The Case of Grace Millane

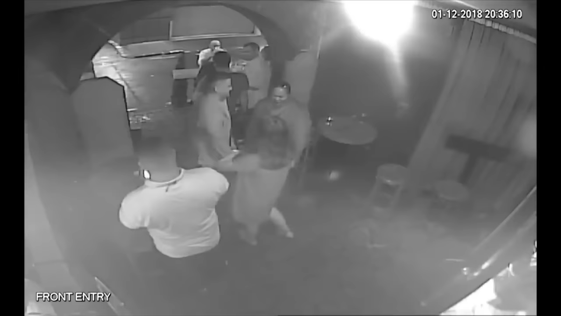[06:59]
going to the Bluestone Room, again, just around the corner.